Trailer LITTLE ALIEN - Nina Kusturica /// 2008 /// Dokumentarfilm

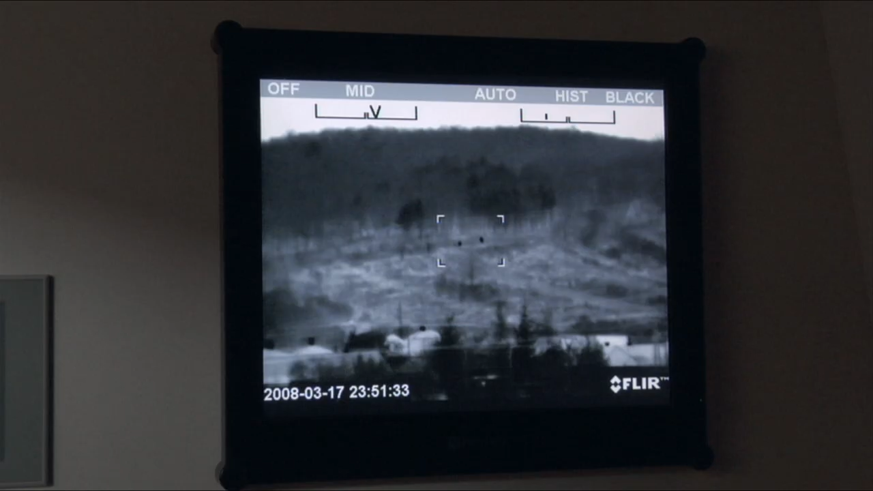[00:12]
These are the patrols up there.
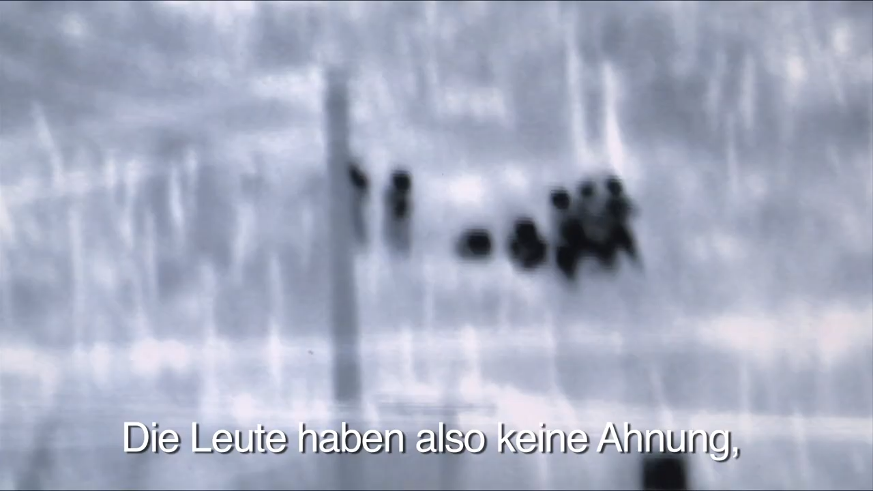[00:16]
So those people have no idea that somebody's waiting in front of them and they will get them in a minute.